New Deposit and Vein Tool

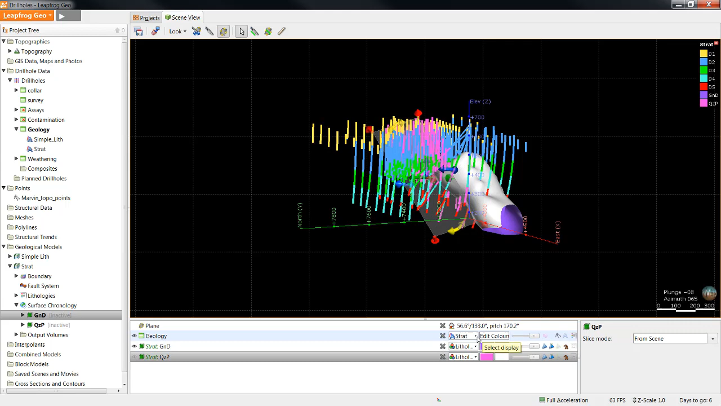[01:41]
Again, if I'd like to create a trend for this granodiorite unit,
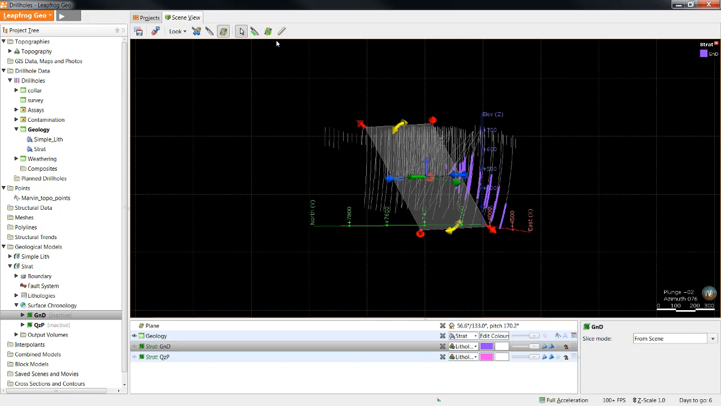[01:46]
I can view just the intervals within that unit, create a new plane for it, and set the trend.
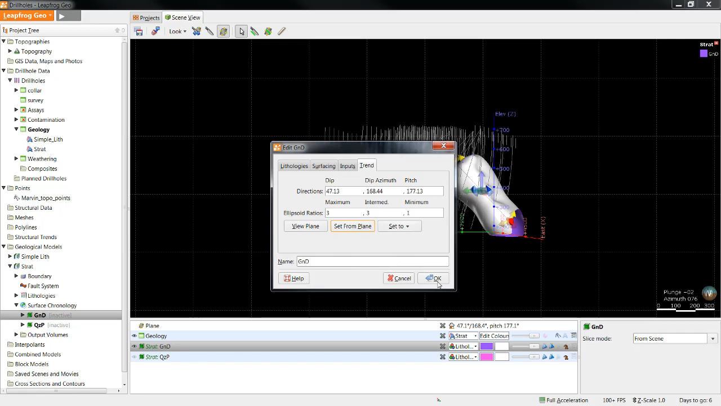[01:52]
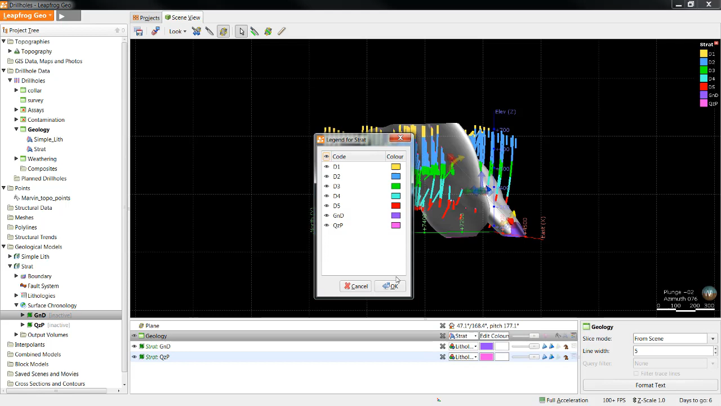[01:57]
Now we can see that instead of having miscellaneous sediments surrounding the intrusions, there are units labeled D1 to D5. As these are simple depositional units, we can use the new deposit tool.
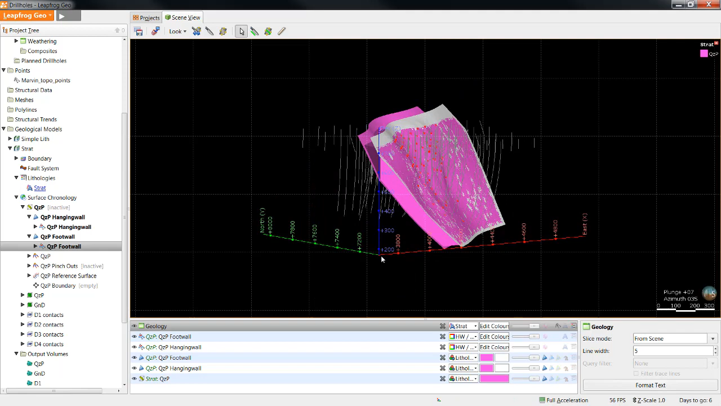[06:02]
We can see them here in the red and blue. There are many tools that can be used to edit the vein. For more information about them, please see the LeapFrog blog and the LeapFrog help menu.